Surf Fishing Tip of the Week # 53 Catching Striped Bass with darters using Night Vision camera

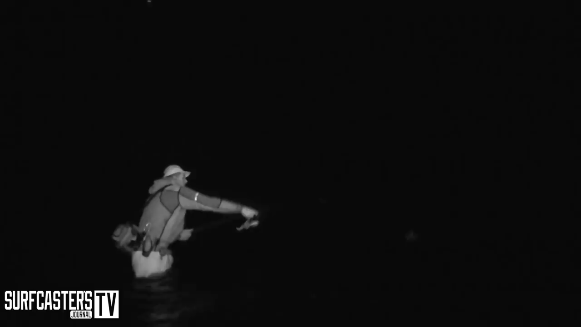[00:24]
We're in Long Island, it's middle of October, and we're throwing the dart is in this fast-moving rip that's moving right to left,